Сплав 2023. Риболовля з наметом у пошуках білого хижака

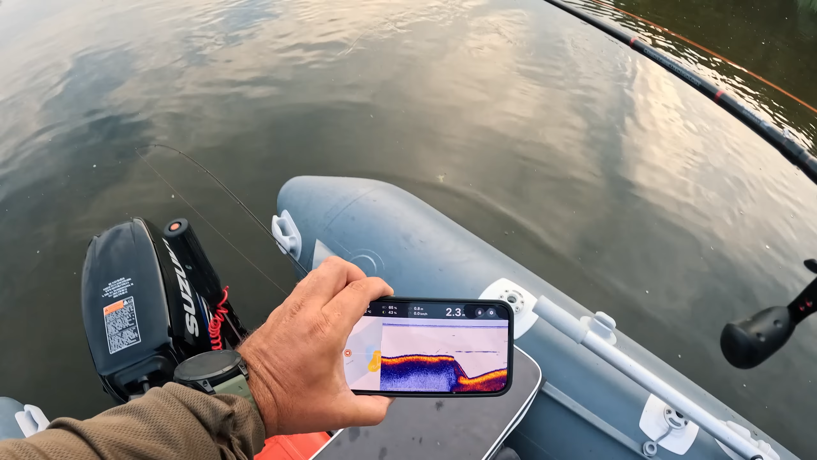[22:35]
Бачите, я знову використовую діпер, такий гарнюнний свал, 2,20, якраз такі класні глибини. Зараз вам покажу.